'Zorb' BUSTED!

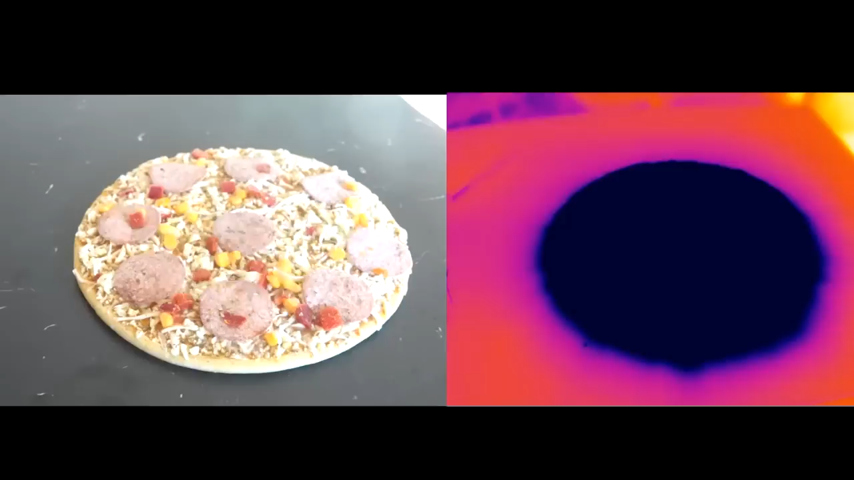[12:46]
This is just one of the nice examples.
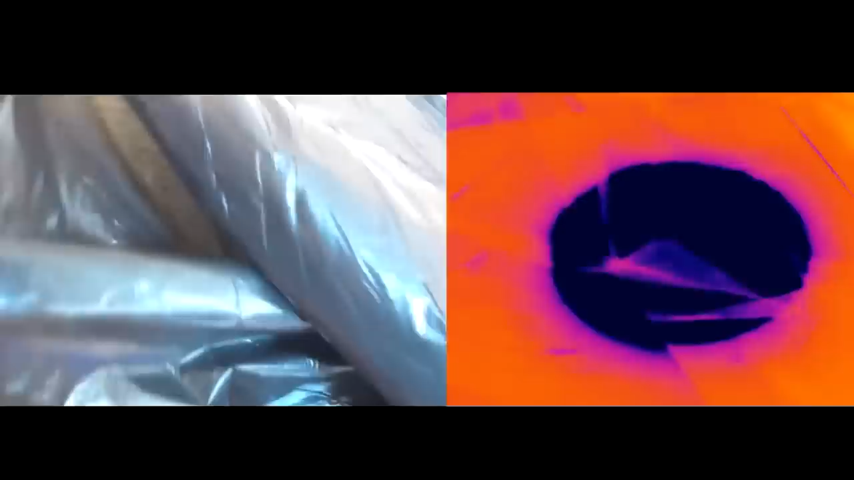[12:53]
You get a black polythene bag, and of course it completely obscures things to the visible,
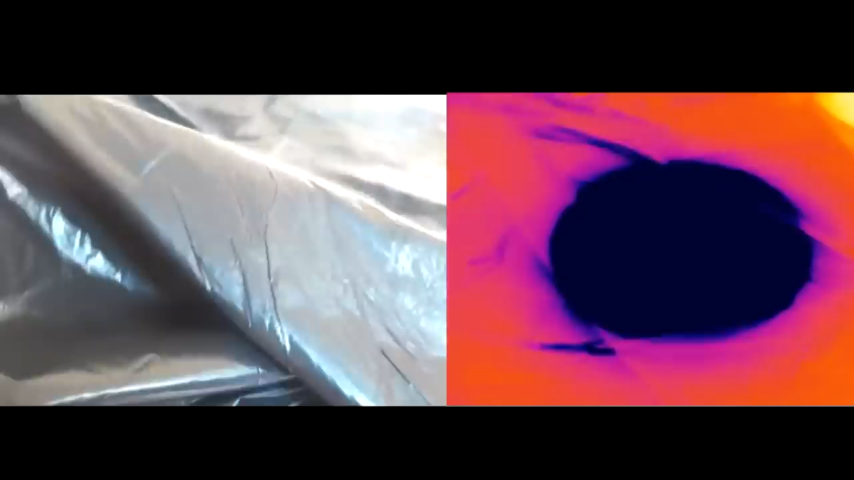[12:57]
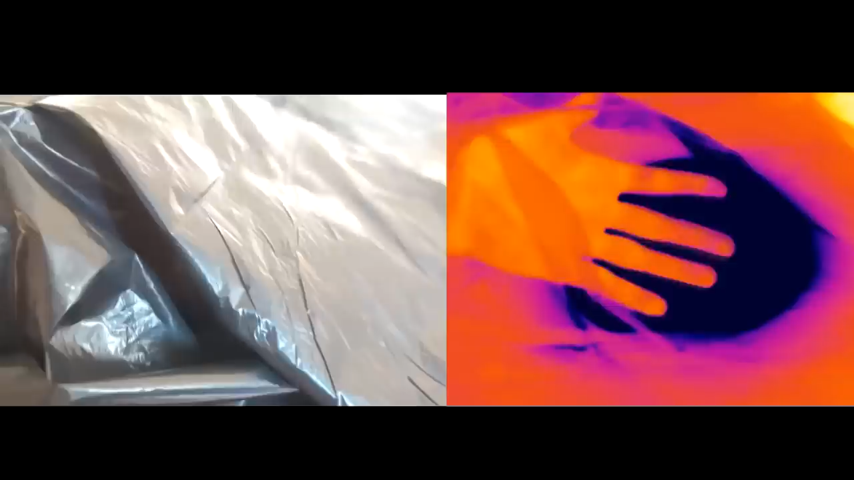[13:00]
but the infrared it makes almost no difference whatsoever.
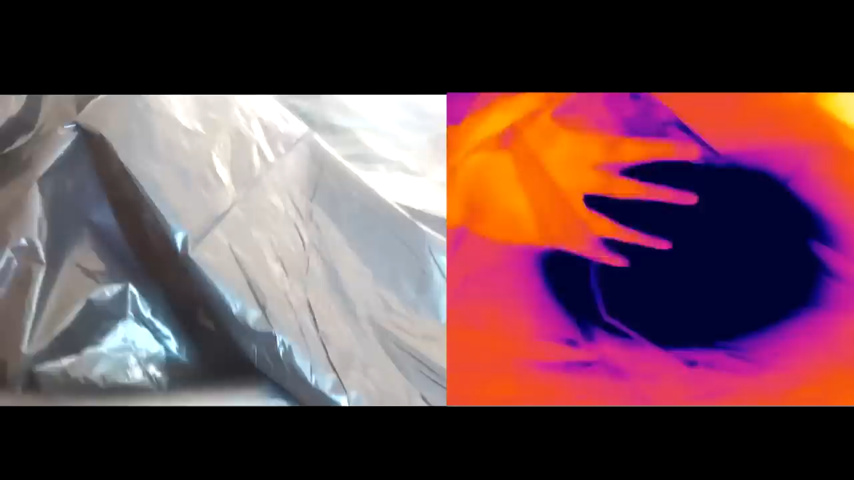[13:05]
And some things that appear black in the visible are actually fairly decent mirrors in the infrared. To really highlight that,
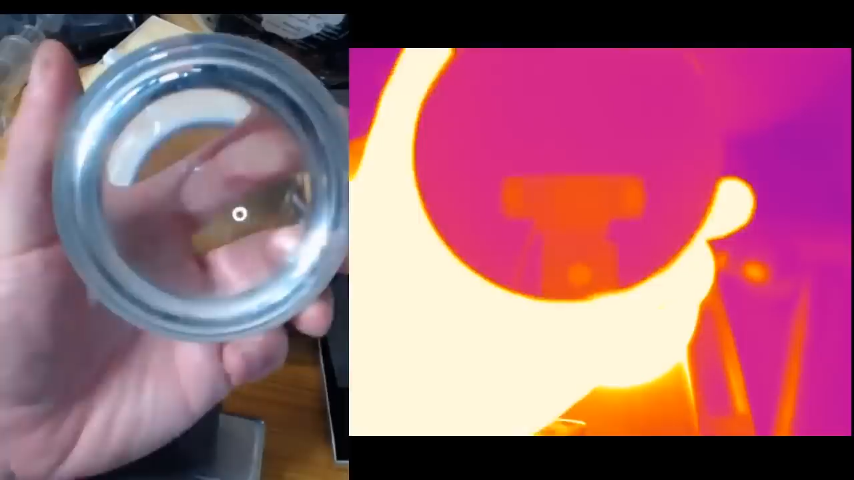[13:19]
here I've got a nice piece of glass, and yeah,
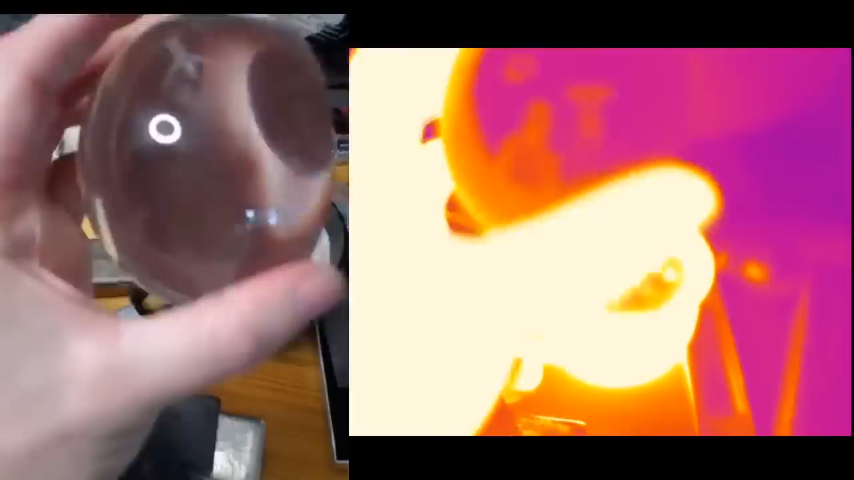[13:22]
it gives you a nice good view of what does your blow up or what's happening on my hand.
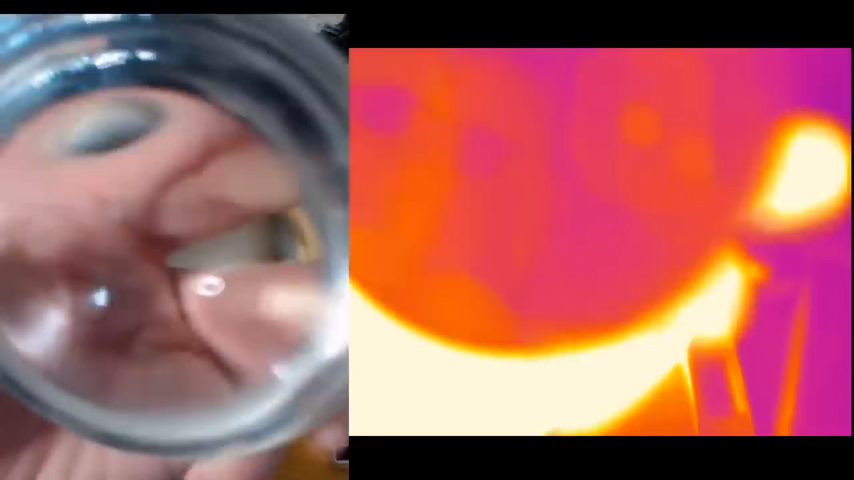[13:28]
And in the infrared, you just get a mirror. Hello mirror.
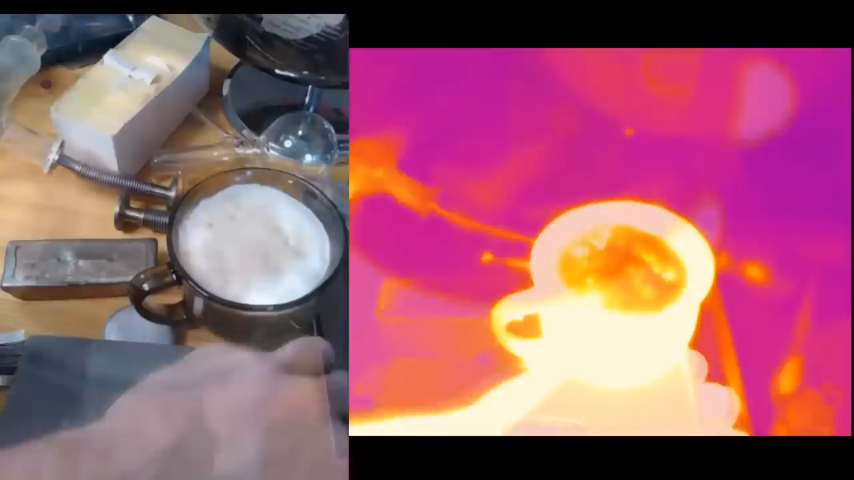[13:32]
My lucky chance, I've got some sort of pyrophoric graphite here. So graphene. Graphene is fascinating stuff. And first of all, it's
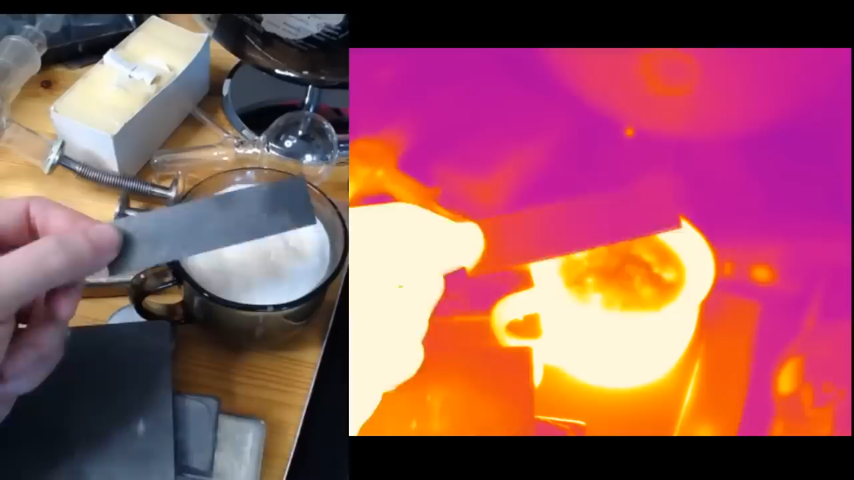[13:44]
a remarkably mirror-like, very good mirror in the infrared.
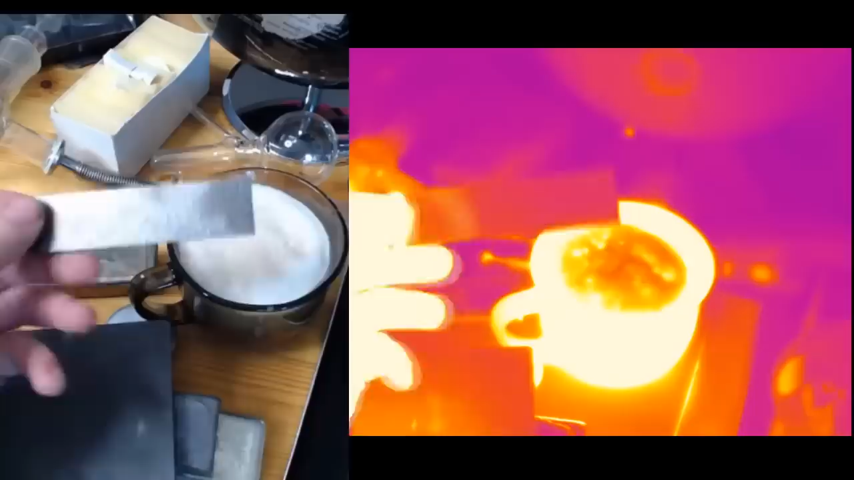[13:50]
It's also a fantastically good conductor.
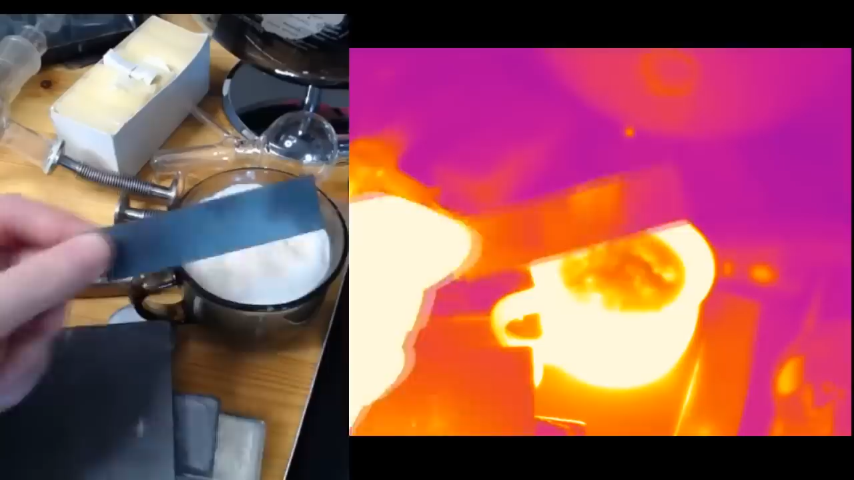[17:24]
So if you do put metal objects in the microwave, they mostly act as mirrors, but they will absorb some, and that means they heat up eventually.